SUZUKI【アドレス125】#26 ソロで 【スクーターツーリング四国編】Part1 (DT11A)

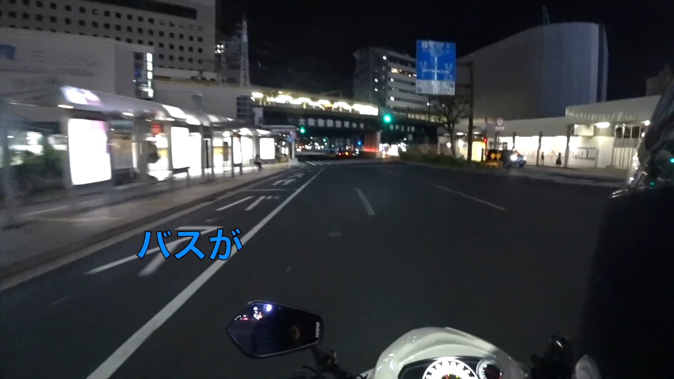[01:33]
ここはこの間のバスが暴走してね、事故があった現場ですね。痛ましい事故です。ご冥福をお祈りします。
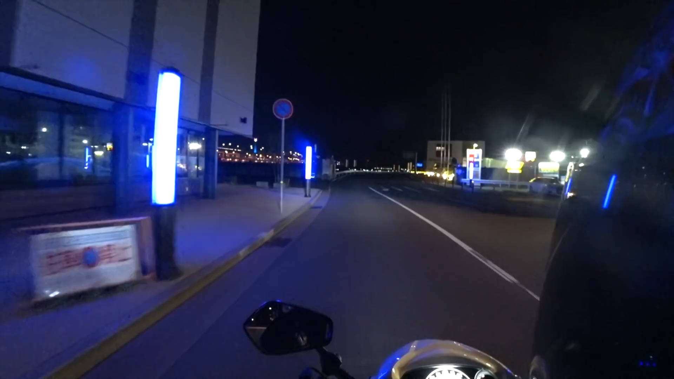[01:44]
さあ神戸三宮フェリーターミナルへ到着。
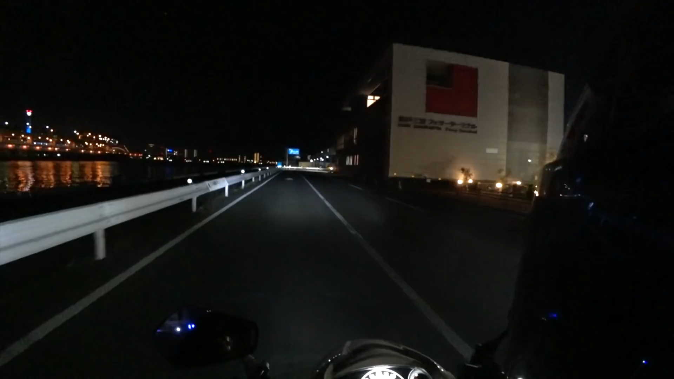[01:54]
前回は案内の方がいましたが、
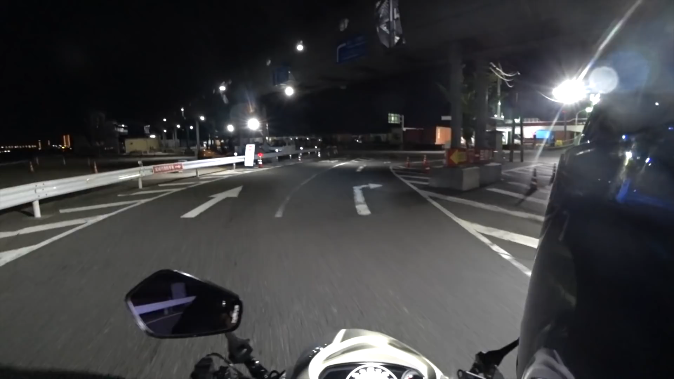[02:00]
この辺に前止めとったけどね。